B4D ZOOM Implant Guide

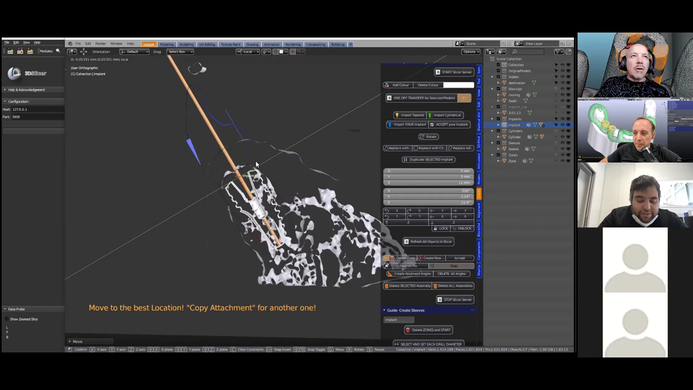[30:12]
is we can see it's going through the incisal surface over here